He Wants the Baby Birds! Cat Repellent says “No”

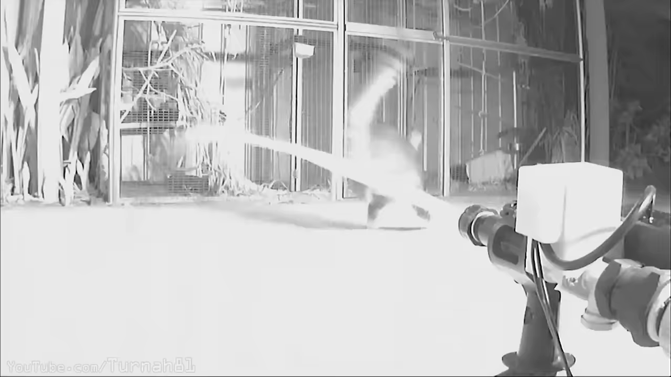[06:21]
He heads for the garden. No, it's a fake out.
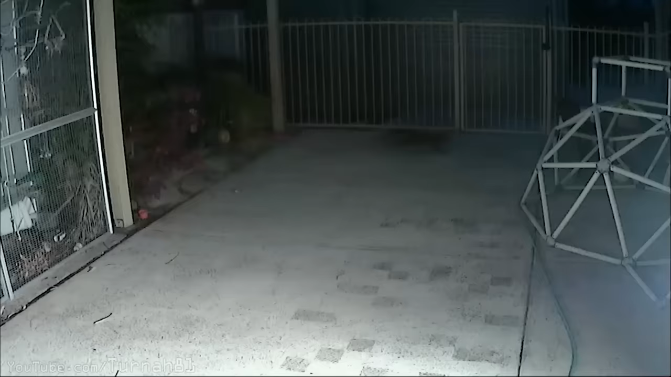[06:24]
He's heading for the fence. He has a quick think about what's just happened.
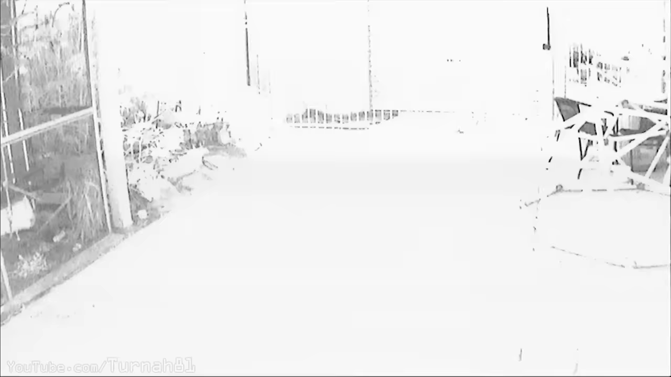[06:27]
I'm a cat. And he heads back to wash the other side. But unfortunately, with his speedy pass, the spray circuit hasn't reset in time, and All Ears has made it through.
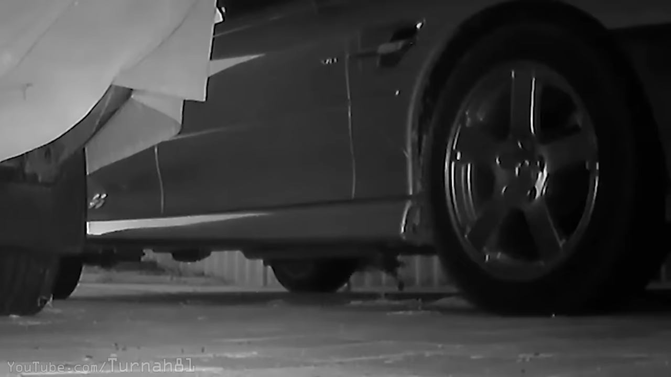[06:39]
He heads back home, probably to find himself a nice place on the couch to dry off, do the splits, and lick his cat sack.
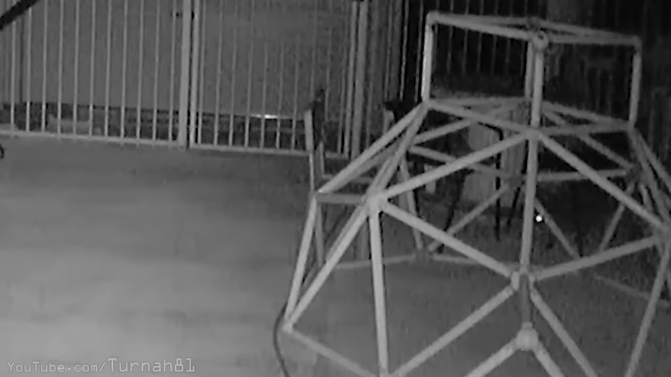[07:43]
It's Undersniffer, back for the fourth time.
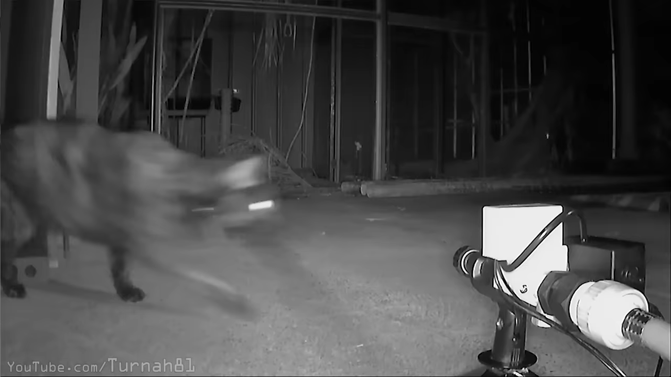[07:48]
If you remember from my last video,
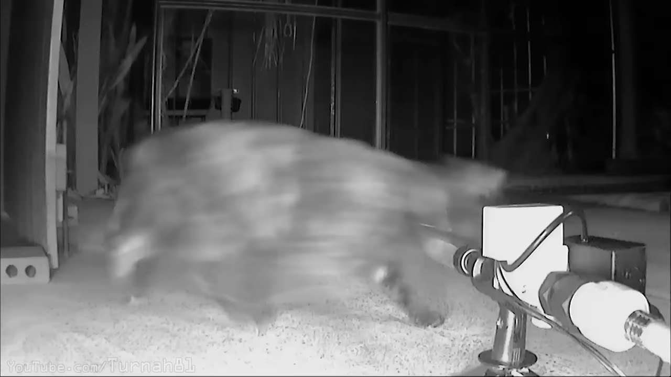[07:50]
Undersniffer disappeared into some kind of kitty time portal, but she's made it back.
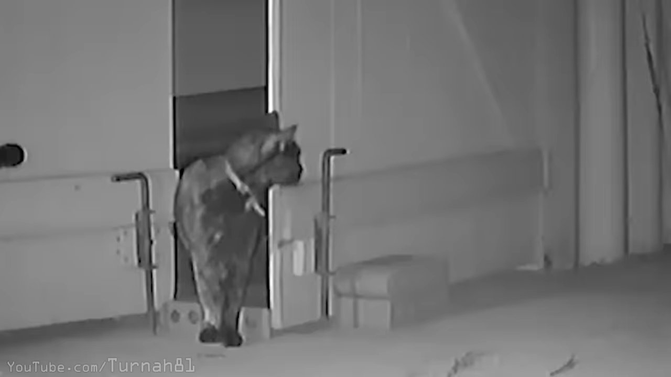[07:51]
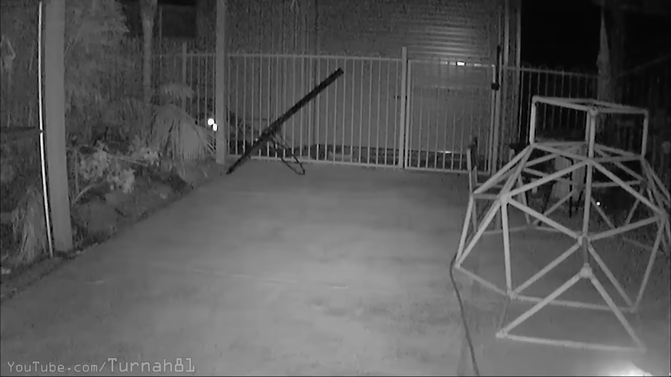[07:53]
Wonder how many cat days or years have passed since she left. She's looking hungry, time for a hunt. Maybe a bathroom break first though. She casually makes her way through the cat dome of shame, heading for the gate. Is she going to remember what happens?
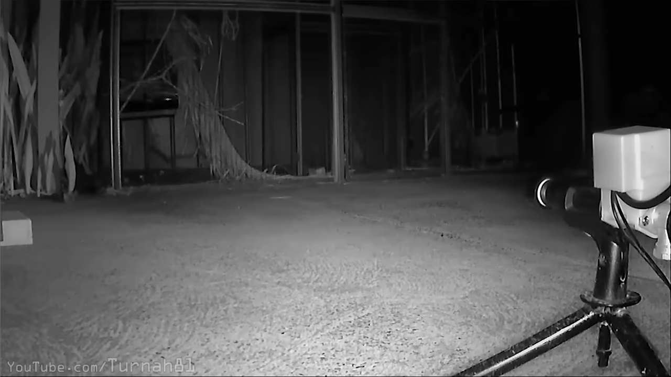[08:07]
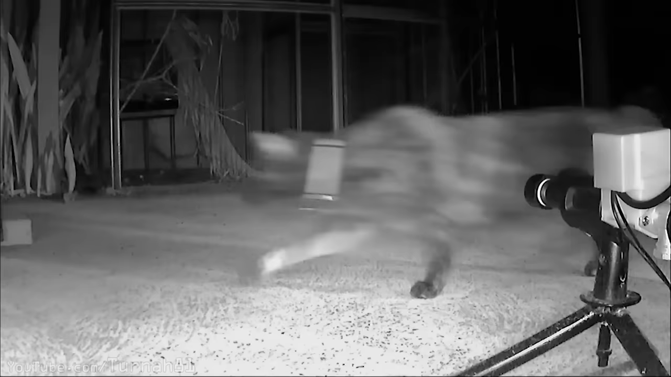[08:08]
No, she's gone into the spray for the fourth time. What a surprise.
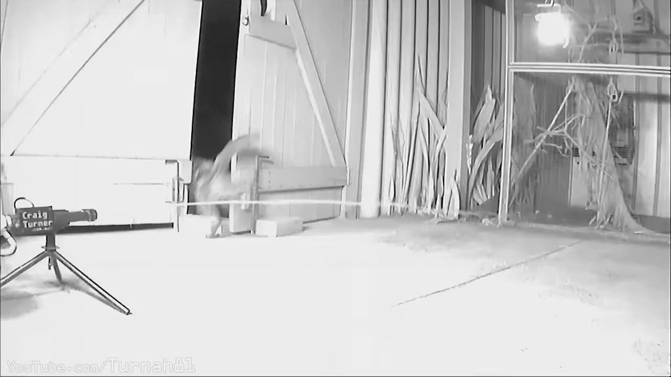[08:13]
She launches and straight through. 3 points, Undersniffer.
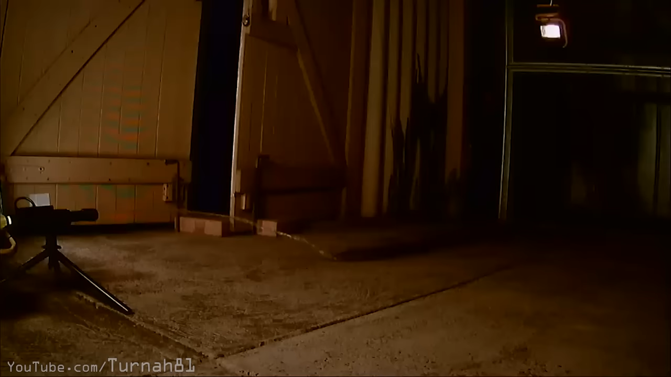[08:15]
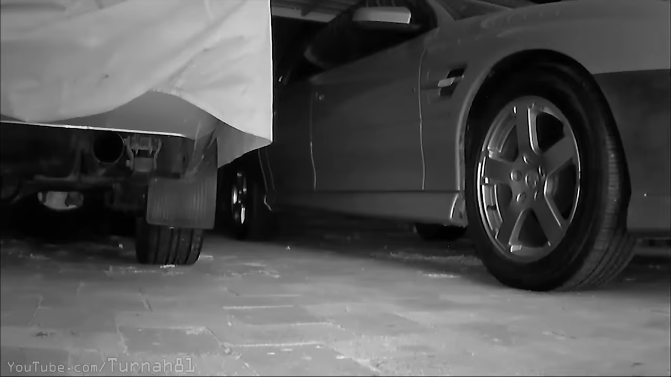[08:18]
And she sprints off home, even though she'll probably be back in 10 minutes because she's forgotten what just happened.
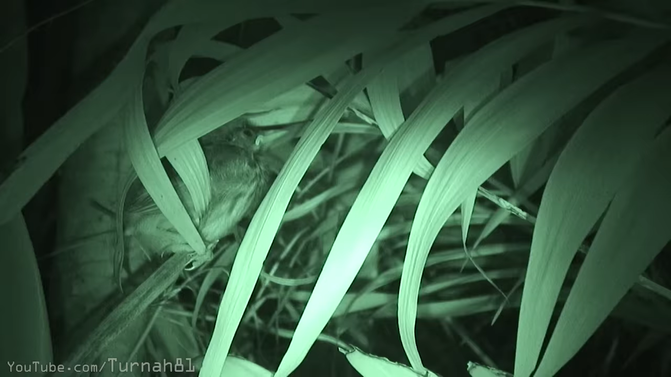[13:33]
Night is setting in, and the birds are now outside the hidden cover of the nest, almost at ground level on the Cat Superhighway.